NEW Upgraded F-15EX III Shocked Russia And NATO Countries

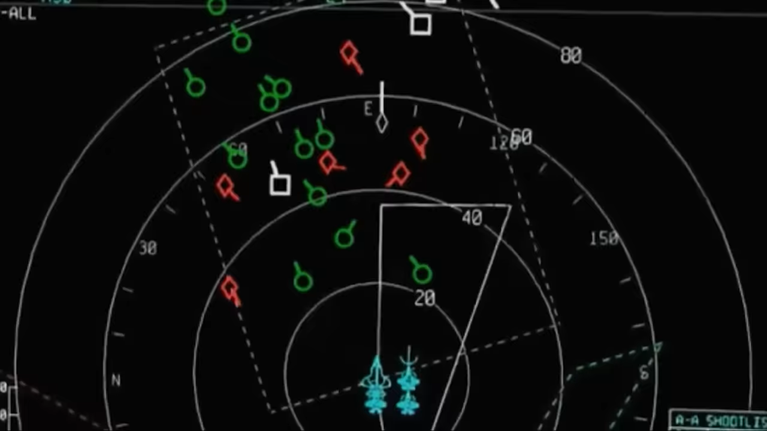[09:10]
The powerful Raytheon APG-82 ASA AFAR radar is capable of simultaneously detecting, identifying,